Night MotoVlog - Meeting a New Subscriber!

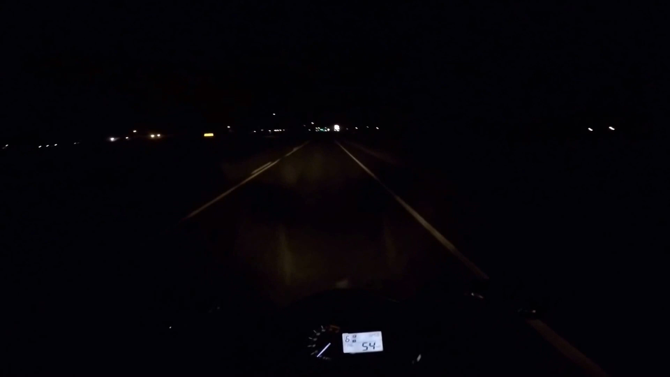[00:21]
Get some printer ink and some printer paper We've been making some flyers for my YouTube channel Warm up the old tires real quick But yeah, that's like a nice 70 75 out Real nice for Colorado. That's awesome. So yeah, this is a Gonna be interesting motovlog Man, it's gonna be fun one
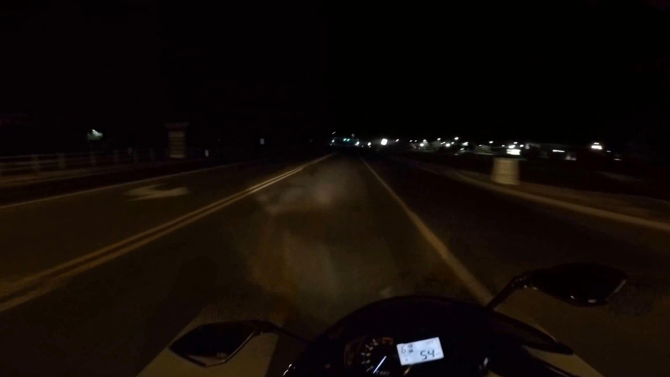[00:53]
Yep, so let's see see bike. Let's see. I don't know if you see the clock But right now it is a nine till one and that is one in the morning. I just got off work And then Do this go up to get printer paper and ink and then Probably head home start the photoshop document for the flyers And then probably head to bed